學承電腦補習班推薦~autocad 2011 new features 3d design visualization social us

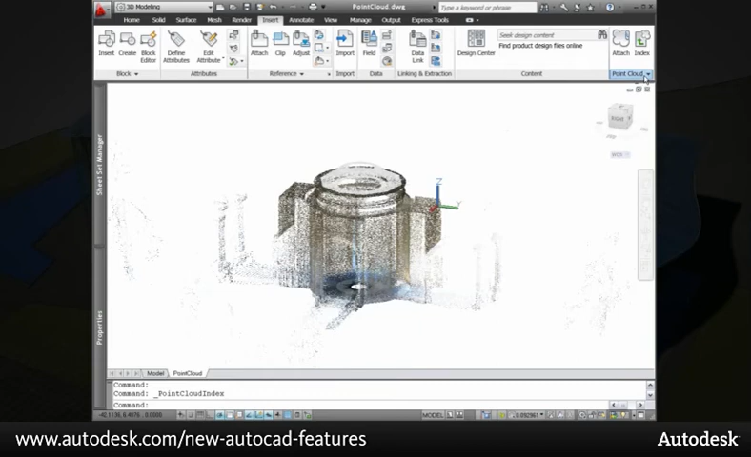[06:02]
You can attach a 2 billion point file, adjusting the density of the point cloud as needed. AutoCAD will display up to 1.5 million points at any one time.
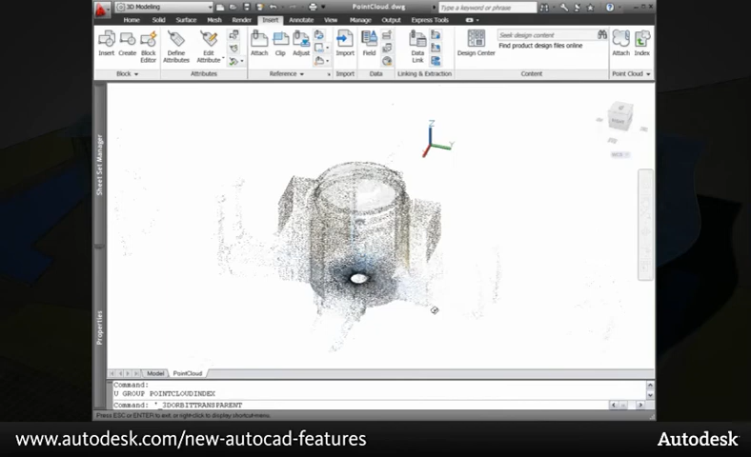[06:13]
And as you change the view, AutoCAD determines which points to display.